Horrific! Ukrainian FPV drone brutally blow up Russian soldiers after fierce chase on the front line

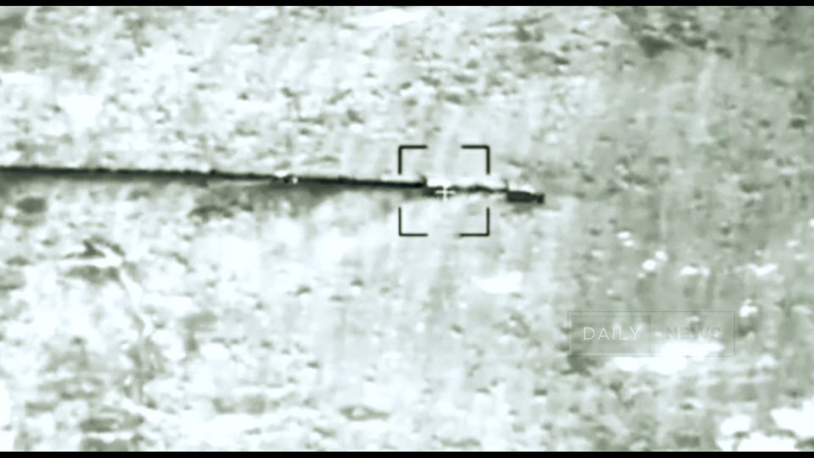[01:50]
According to the report, early in the morning, three armored vehicles, two infantry fighting vehicles,
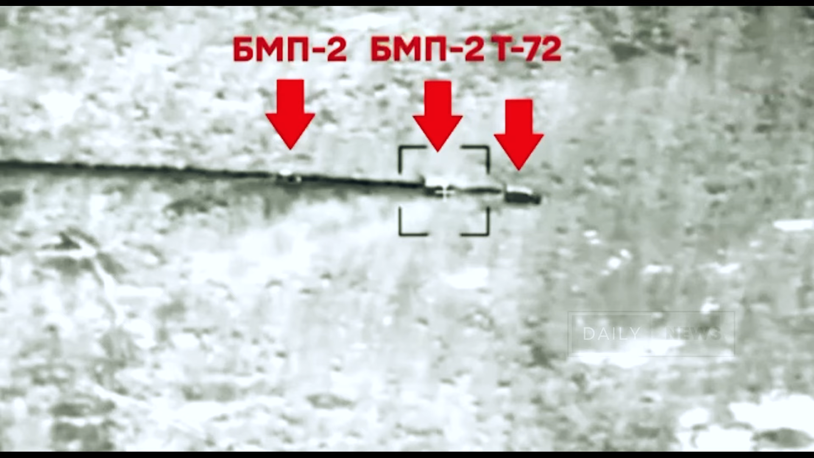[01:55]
BMP-2s, and one T-72 tank advanced from Russian territory
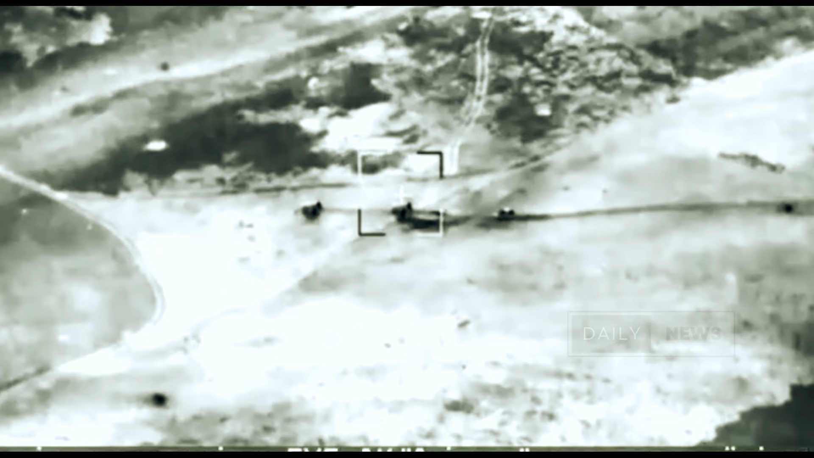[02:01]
toward the Ukrainian positions of the 92nd Brigade.